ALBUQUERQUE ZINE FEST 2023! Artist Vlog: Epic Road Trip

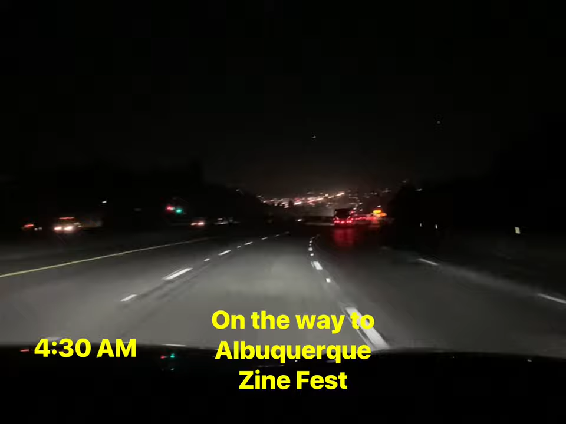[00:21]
started out the morning super early 4 30 in the morning to drive down uh we made the decision to do a road trip and man it was a great great time